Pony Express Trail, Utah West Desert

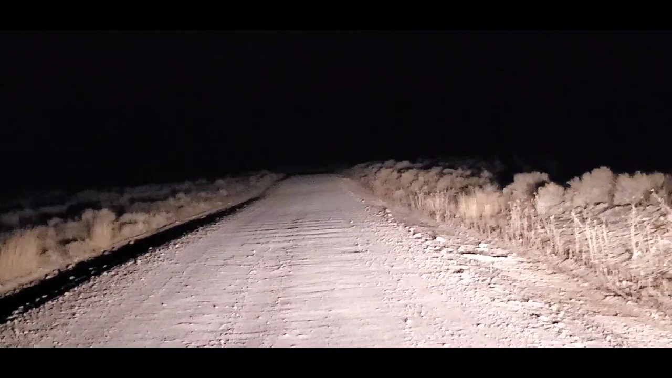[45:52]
still continuing up this road got to go over Lookout Pass still and I'll be at Highway 36 headed back to Salt Lake